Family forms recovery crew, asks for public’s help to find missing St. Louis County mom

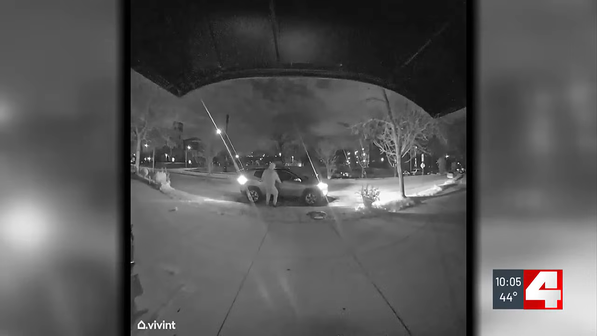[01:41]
The two are on video surveillance, dropping off their one-year-old at daycare less than a week ago. We pinged Mr.